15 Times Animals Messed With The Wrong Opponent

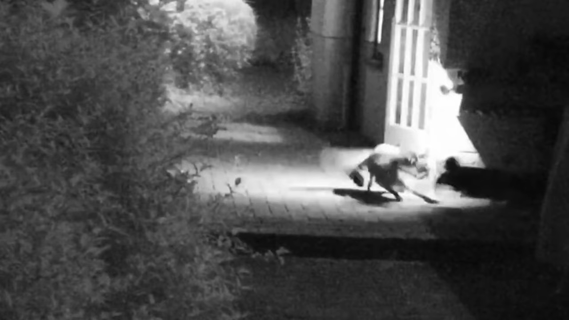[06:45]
The fox is the aggressor in this video, but the cat fights back with characteristic bravery to win the day.
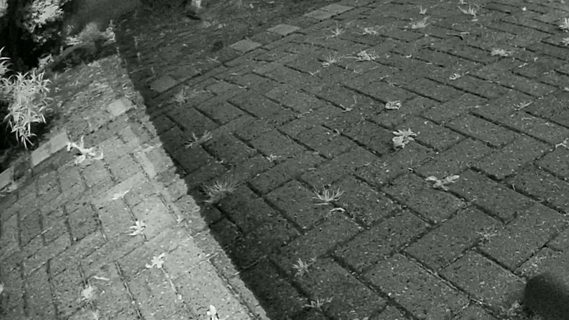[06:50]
The fox complains loudly and eventually skulks off into the shadows.